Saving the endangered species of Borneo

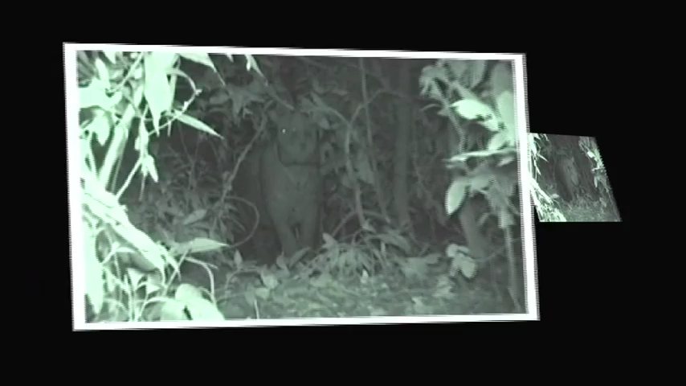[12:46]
In Sabah, the distribution of badak, as it is known locally, keeps shrinking and the numbers have declined alarmingly.
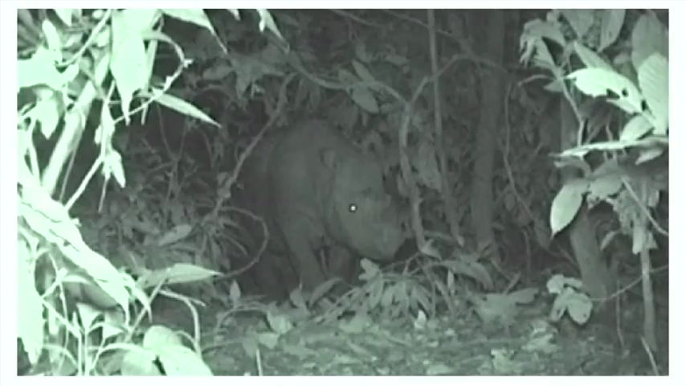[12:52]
The Sumatran rhino has been found in a wide variety of forest habitats, from lowland rainforests and swamps to mountain moss forests. It has been reported to prefer hilly areas near water, particularly steep upper valleys with thick undergrowth, as well as secondary forest where the upper canopy is broken and the smaller shrubs and vines on which it feeds are more numerous.
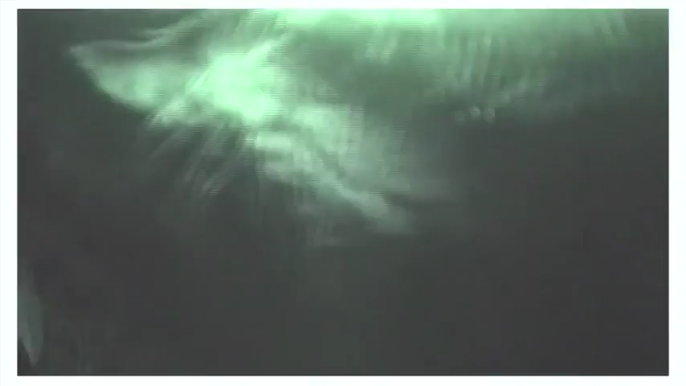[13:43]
It has relatively few skin wrinkles except around the neck.